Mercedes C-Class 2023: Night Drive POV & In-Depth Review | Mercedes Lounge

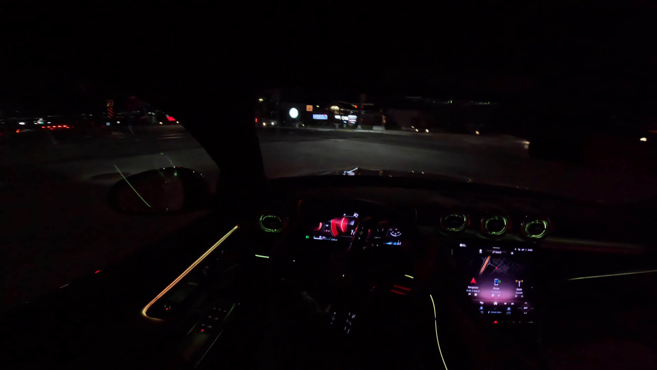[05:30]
And as that changes, as we get on the freeway, you see how nice that looks. I will also adjust the dynamic select options real quick. I'll show you these options. This car has individual mode, Sport Plus, Sport, Comfort and Eco. I will set the car to the Sport Plus mode.